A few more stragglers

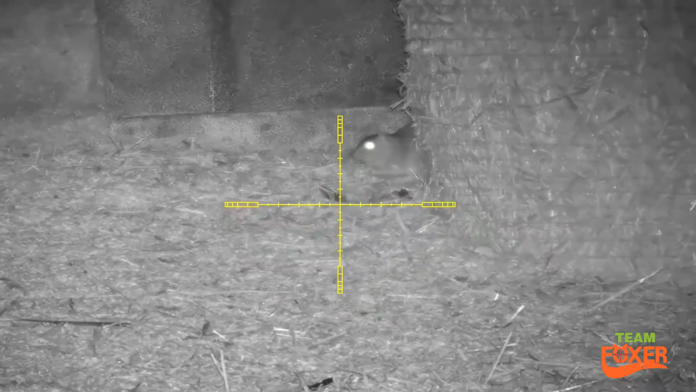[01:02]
So 24 rats on this video, ended up cutting the evening short because it was far too windy, in the stage where I had problems actually trying to hold the gun still. This one is just sniffing the one I just shot. Just waiting for him to stretch his neck out.
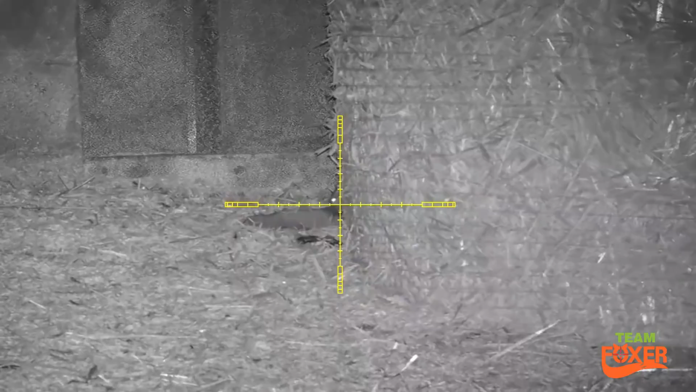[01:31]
That's the ledge of death but they didn't actually fall over it.
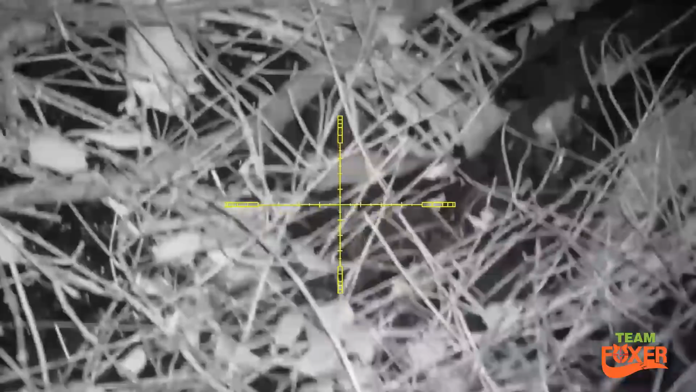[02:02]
Couple of 12 inches, body wise anyway.
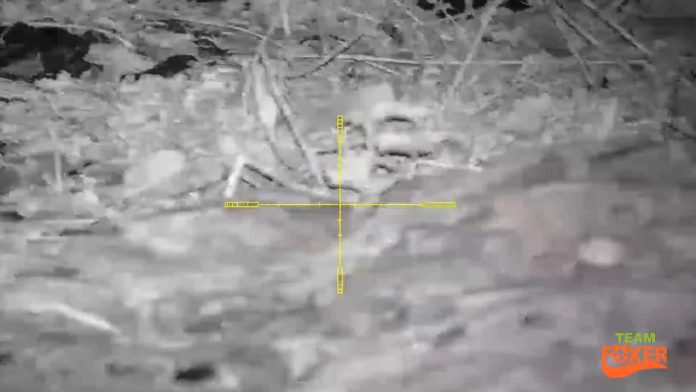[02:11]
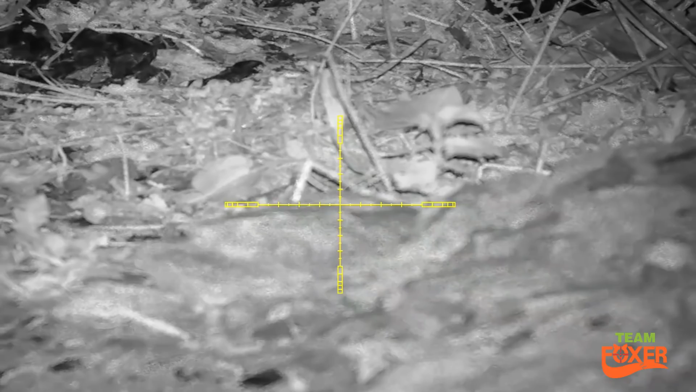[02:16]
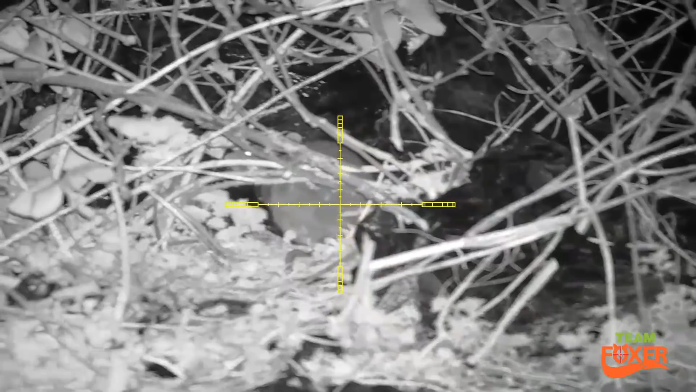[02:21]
I was actually watching a rat on thermal when that one legged it.
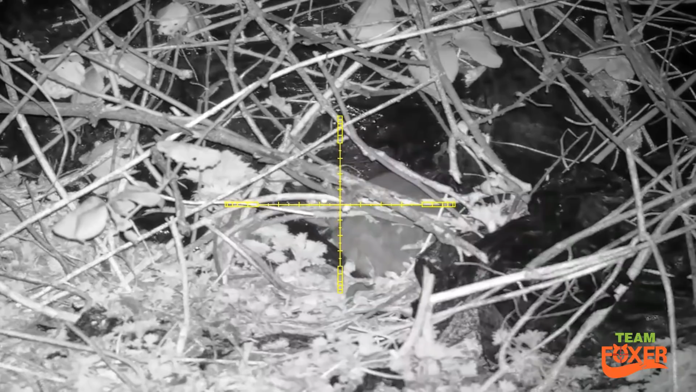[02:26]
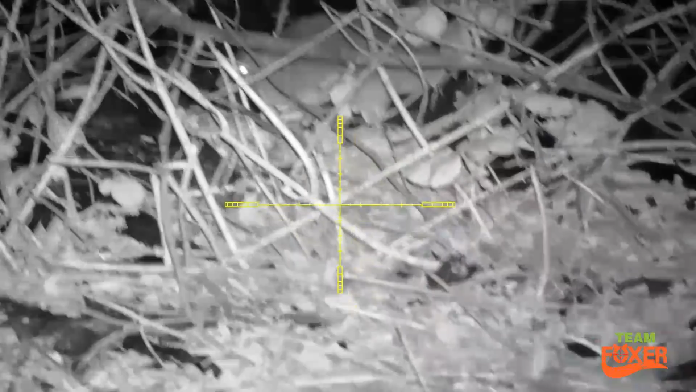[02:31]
I shot that one, and the one I was actually watching on thermal still sat there.
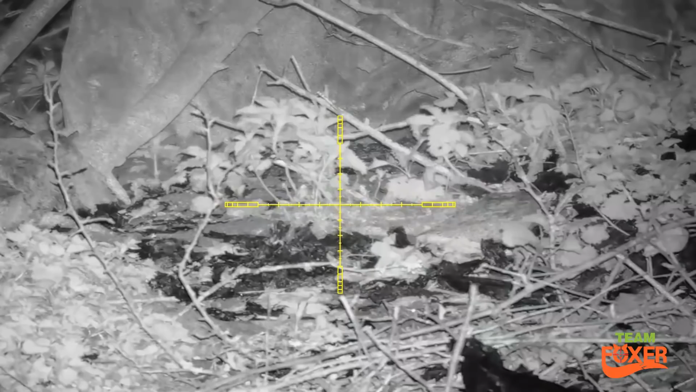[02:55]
As you can see here the wind does start to pick up and just quite get,
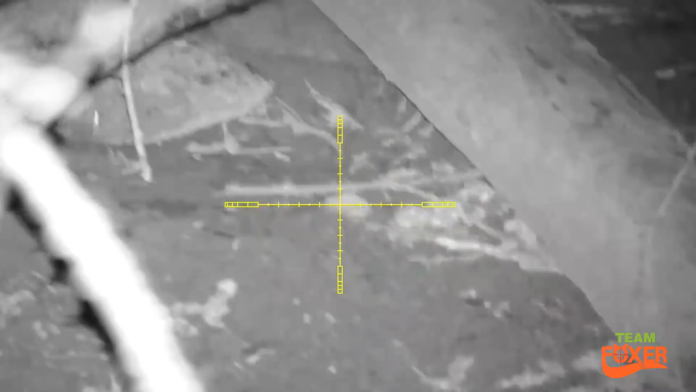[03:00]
I wouldn't say gale force, but it's pretty damn windy.
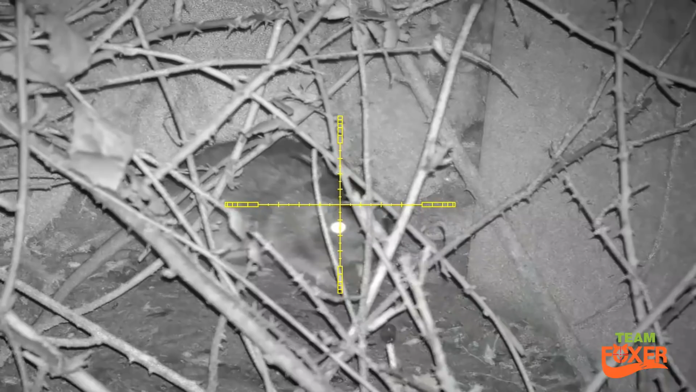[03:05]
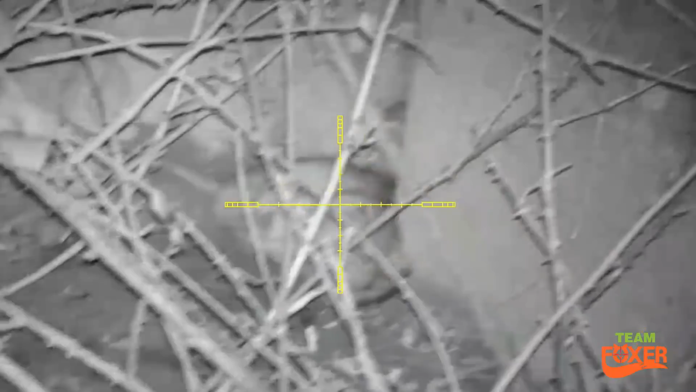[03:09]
Four mil dots hold over on that one. There's about six nearly seven metres.
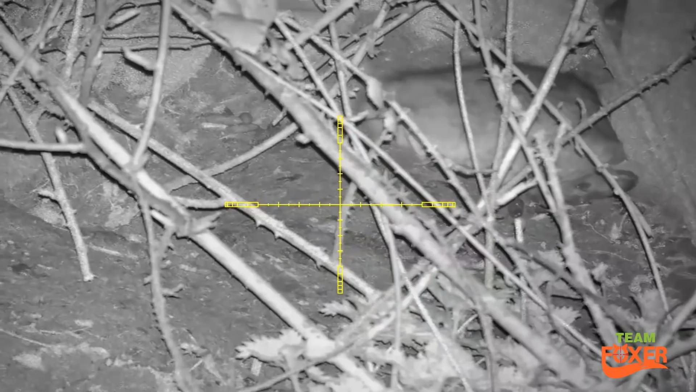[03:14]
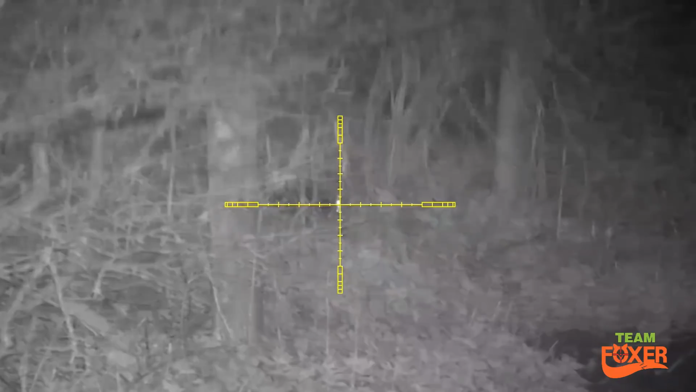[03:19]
Had the wind behind me on that one so, want no problem with that one.
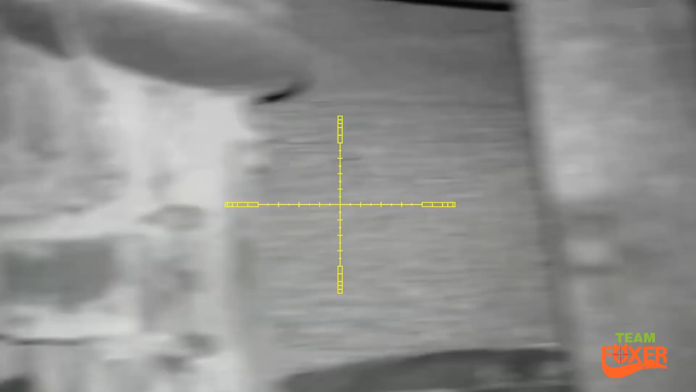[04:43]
Looked like a bad shot but it was actually a clean shot. shot.
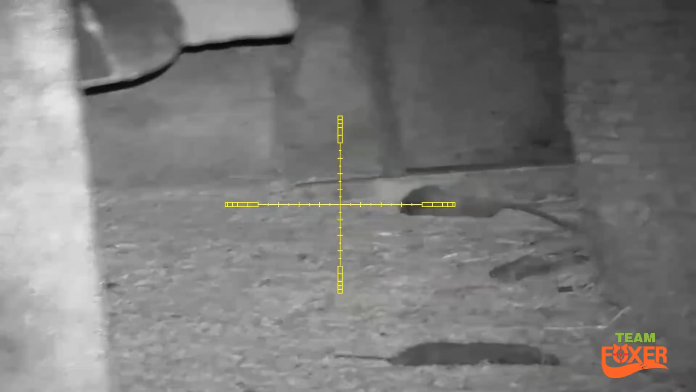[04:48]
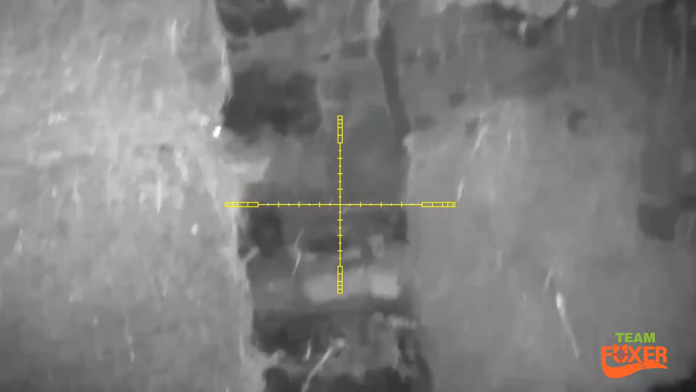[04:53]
This one would have been pretty difficult to spot without a thermal.
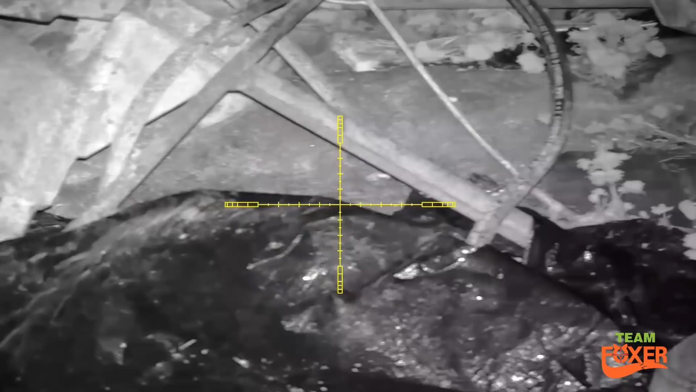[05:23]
I don't think he's jumping for joy.
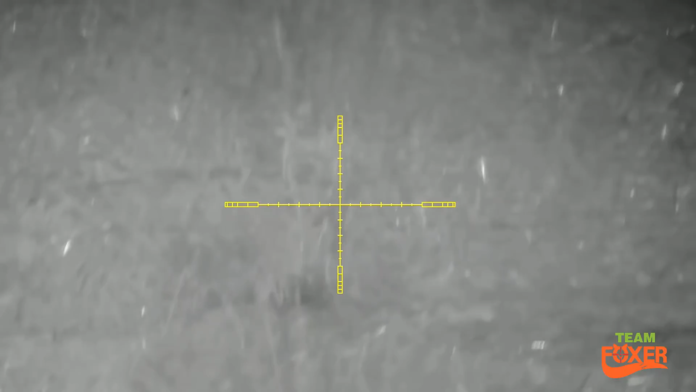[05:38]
I did actually go to see that when he was actually dead.
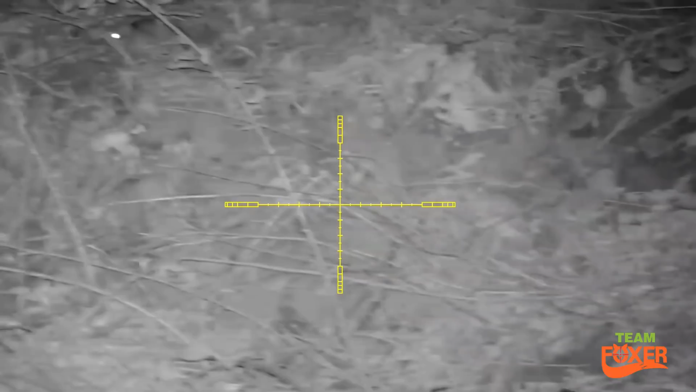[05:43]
The debris was about two foot back in the hole and I wasn't going to be sticking my hand in there to get it.
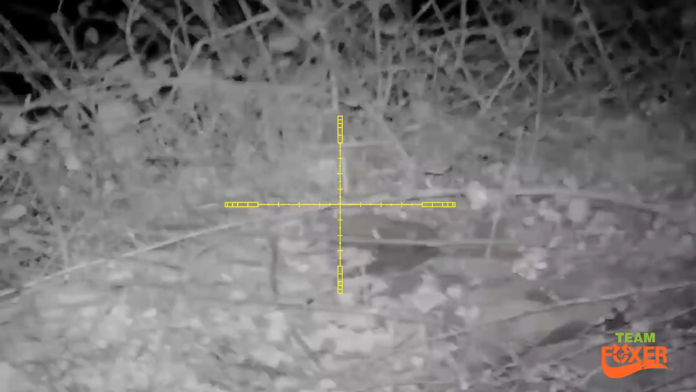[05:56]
Looking to drop on that one.
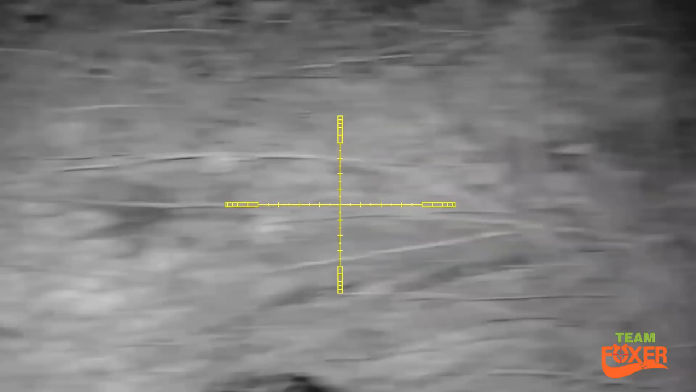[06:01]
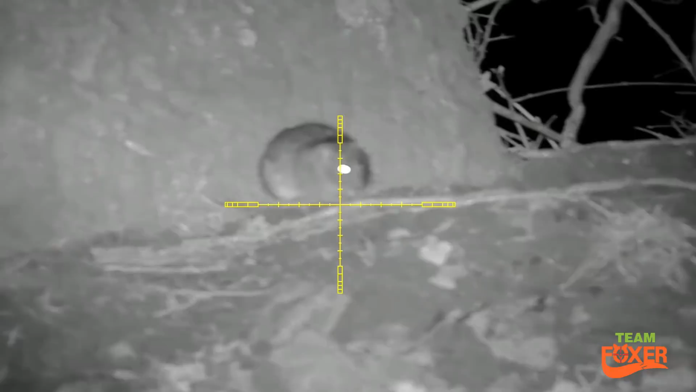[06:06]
This was the biggest vat I shot this evening.
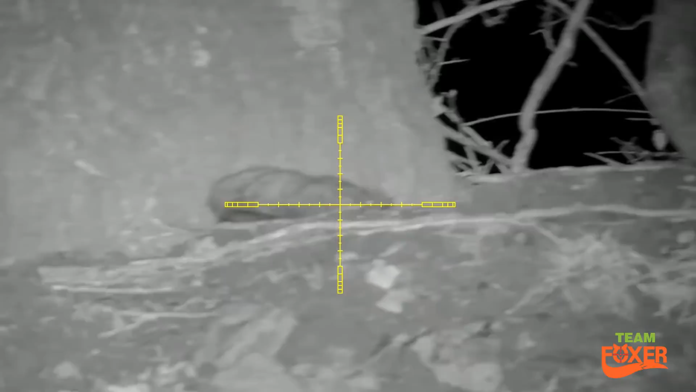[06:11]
That one had a 12 inch body on it. See how long he is a minute when he flicks his tail round.
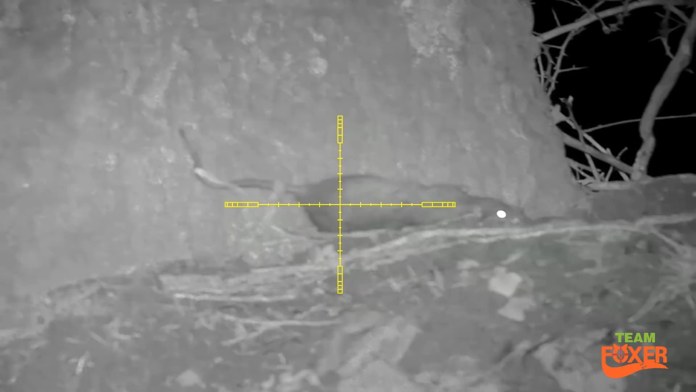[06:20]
This is the one I was chasing down the edge just now before I shot the other one.